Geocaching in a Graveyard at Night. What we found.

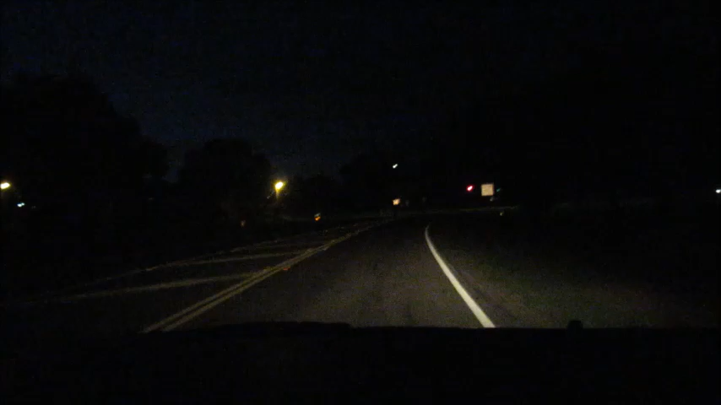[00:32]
Oh on this street right here. Turn right. Turning right. I don't know where to park. This is where we are supposed to stop.